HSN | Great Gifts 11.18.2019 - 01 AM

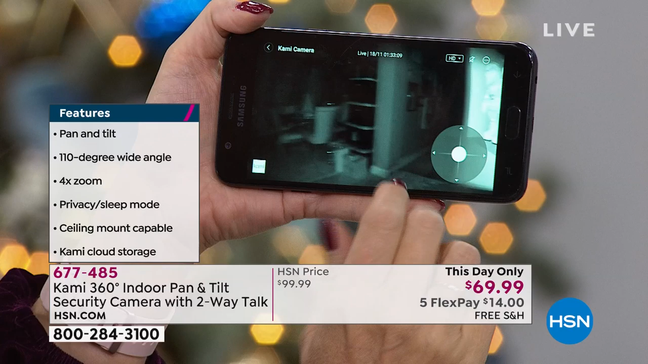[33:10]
So right over here, I can see my garage door. That's where I can get into my home. So that's one of the major entrances into my home. I want to be able to see that, right? This is my dining room. So you can see there's some of our Christmas stuff. You can pinch and zoom in. Look at this. I've got all the bins out.
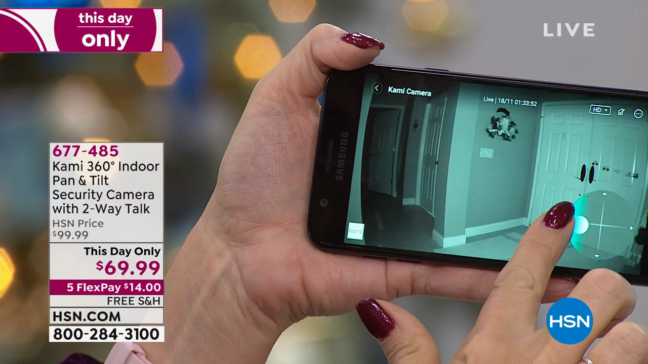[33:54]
And then right over here, we're going to be able to go a lot further. This is 360 degrees of coverage. You can even zoom up 95 degrees going all the way up too. So here's the back door to my home. So this is where my son could access the pool. Of course, we have the pool fence. But if anyone walks out there, I need to know about it. So if you're walking around your home, if you have pets walking around your home,
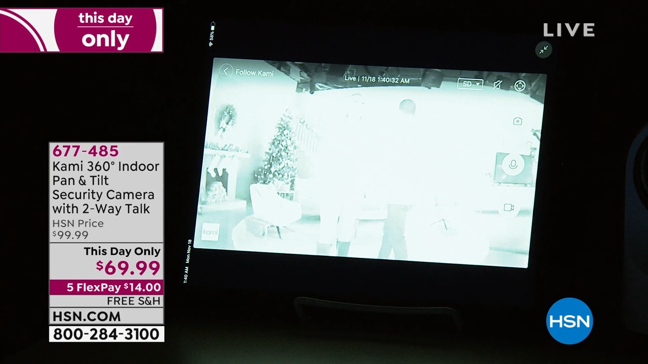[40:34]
But the really nice thing is, it just takes a second. It does still do it. But there you go. Took a little bit longer than usual. But look at this. Even in night mode, even at night time in pitch darkness, it's going to follow us. It's going to see us. And you can actually see faces, details. It's really incredible. The technology that is built in this camera for such a low price. What if I get on the floor? What was that? What if I get on the floor?
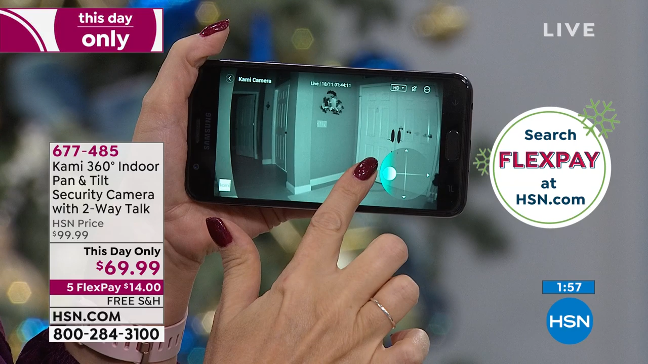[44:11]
And it will literally move and turn and twist and rotate to follow somebody through the house. Absolutely. Absolutely. So this has replaced five cameras.
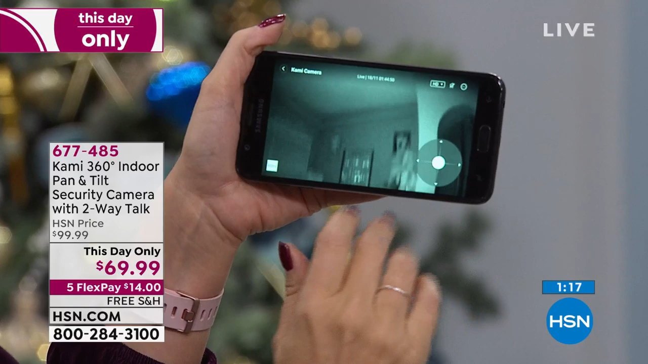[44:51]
But you can go all the way up to the ceiling. You can go all the way down. And you can control this. And it'll tell you, hey, that's as far as I go. Okay, great. But I can go all the way up, left to right.